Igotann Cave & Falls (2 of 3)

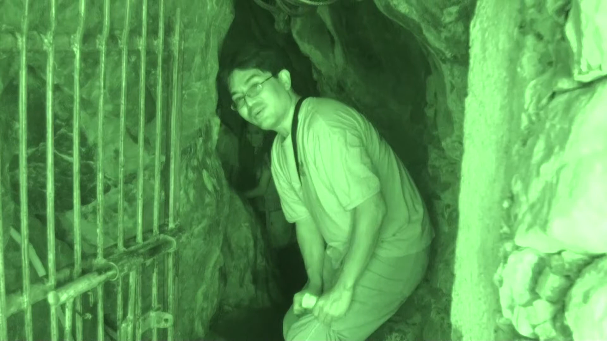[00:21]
This is the night mode. Yes. Entrance going to...
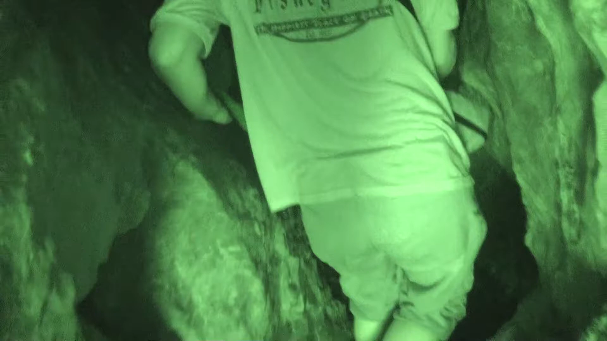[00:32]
How narrow the path is. It's only maybe. Oh! About
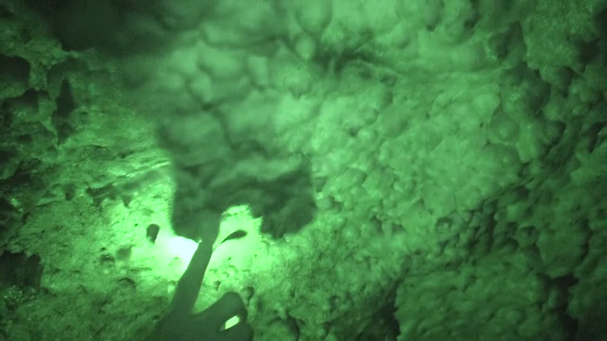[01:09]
Height siya, no? Stalactites. Ang bato ba? Aking tubig ba?
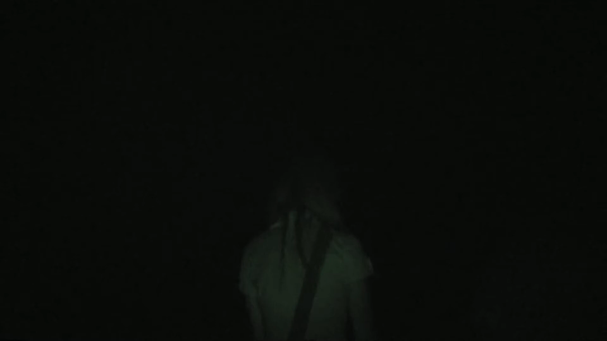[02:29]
It's the end of the cave. Record, Nani?